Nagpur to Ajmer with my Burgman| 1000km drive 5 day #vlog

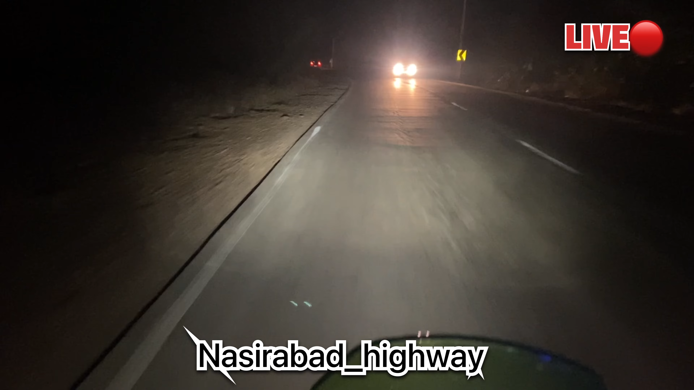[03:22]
तो यहाँ की जो भाई ट्रैक्टर वाली सवारी है ना बहुत हार्ड है भाई। देखो सामने एक और ट्रैक्टर है, उसके अंदर कितने सारे लोग बैठे हैं भाई।